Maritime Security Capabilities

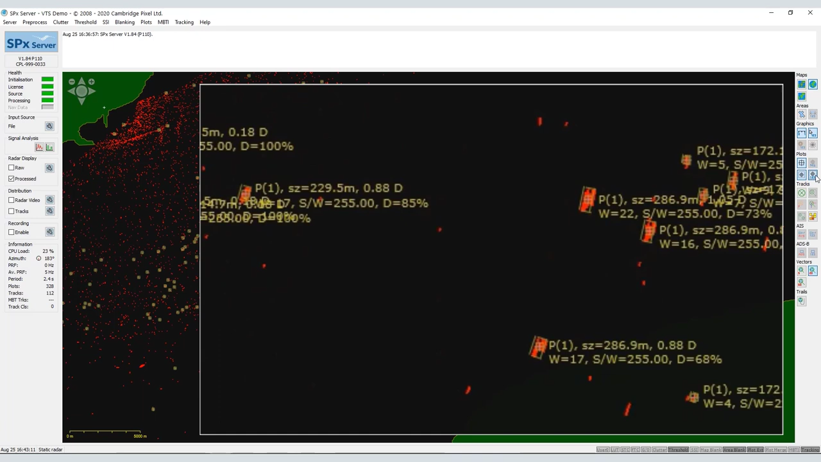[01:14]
SPX server processes the radar video returns to extract target detections as plots characterized by position, size and intensity. From sweep to sweep these plots are correlated to form tracks of interest using tracking algorithms.
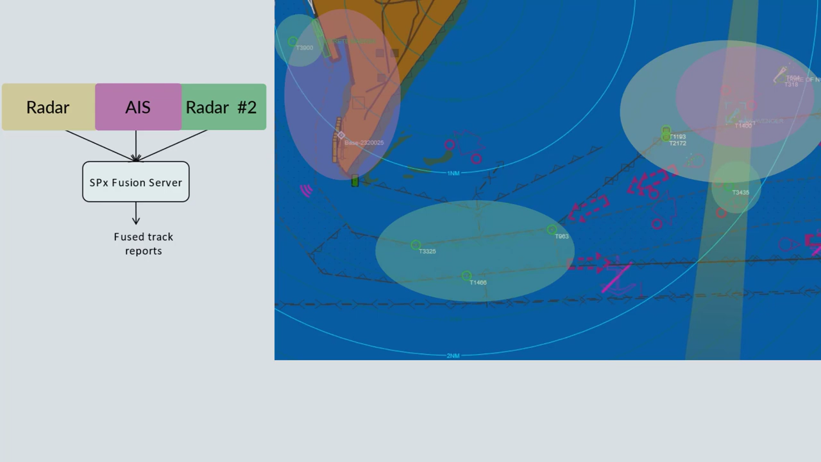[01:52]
Fusion combines the reports to provide a single stream of correlated track reports.